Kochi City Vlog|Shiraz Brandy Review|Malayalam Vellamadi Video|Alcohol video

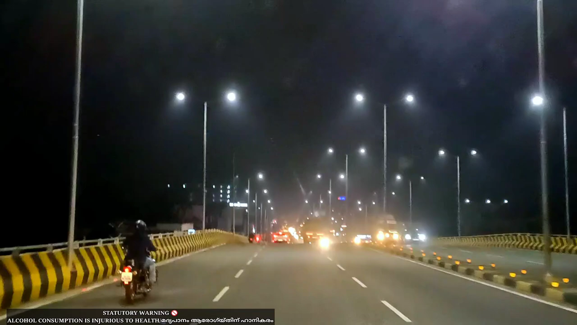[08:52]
ഇവിടെ കണ്ടല്ലോ വേണ്ട, പതുക്കെ പോയ റിസ്ക് എടുക്കണ്ടേ. ആ അമ്മ ബ്രേക്ക് കൂട്ടി അവിടെയാ. എന്തോ കമ്പി അങ്ങോട്ട് ഇട്ടിരിക്കുന്നത്. അവിടെ കൊണ്ട് പാലം തീർന്നു.
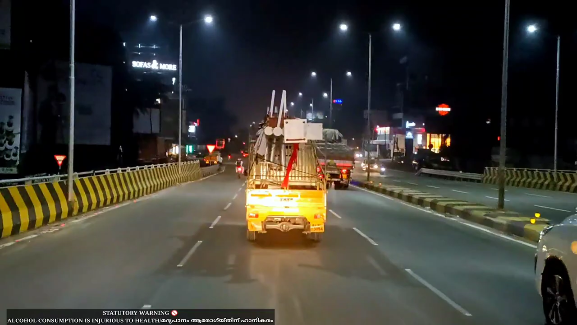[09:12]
അവിടെ കൊണ്ട് പാലം തീർന്നു. മറ്റേ ബീമോ ഉണ്ടെന്ന് വെച്ചിട്ടുള്ള പരിപാടി. ബീമോ